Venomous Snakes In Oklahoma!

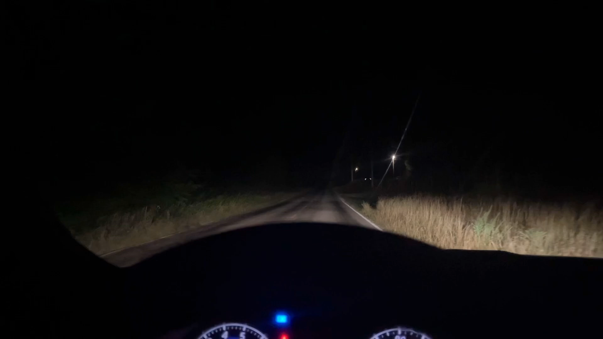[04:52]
Looks like it's dead. Oh, no. So, I don't want to see a dead snake, but just don't let it be a pygmy. And it's a pygmy. No way. Oh, no way.
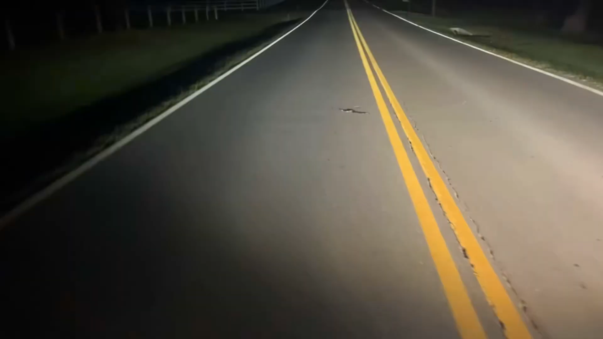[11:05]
Well what do you know? There is yet another snake on the road. It's a rat snake.